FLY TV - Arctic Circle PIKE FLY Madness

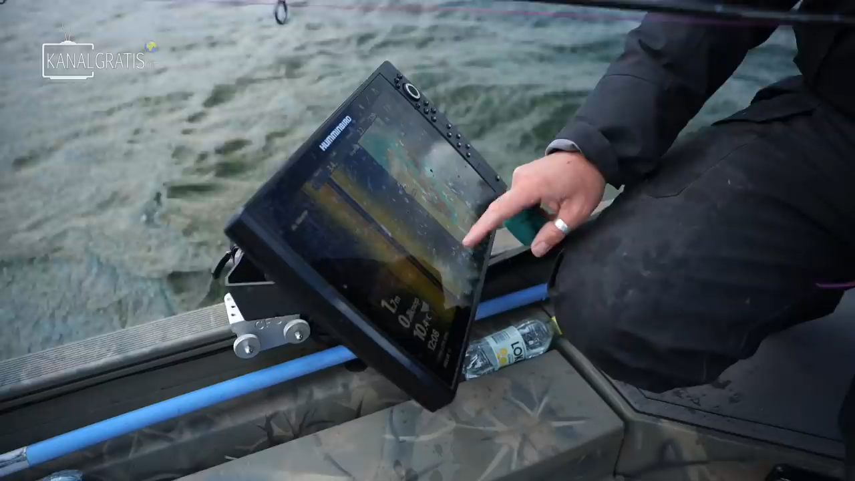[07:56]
We are fishing outside here. It's clay bottom, and we can actually see the fish standing here.
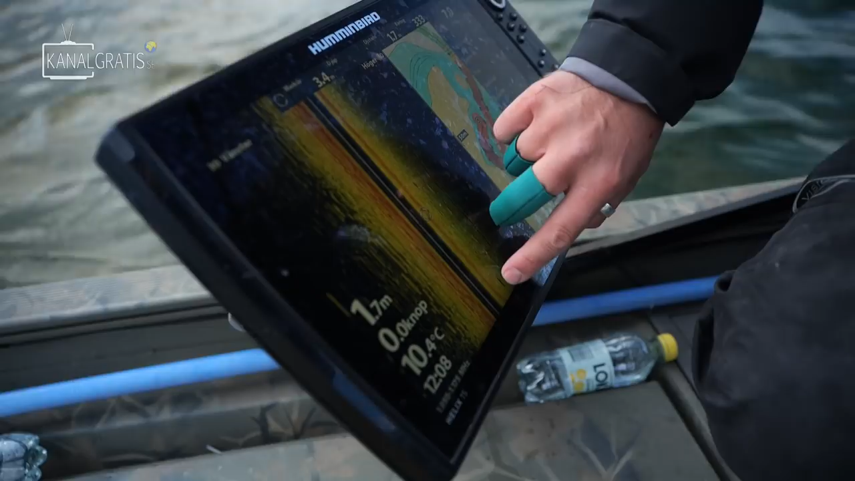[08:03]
On screen: depth 1.7 m, water 10.4°C
You see the red here, and then you see so they're very stuck to the bottom, and you see the shade underneath. So we have one fish standing there, and we have another fish here. So these, and they are like, from the boat, they're actually like 7 meters from the boat. Oh, yeah. It could be the same fish, yeah, but. Yeah. But they're actually standing here, you know, so.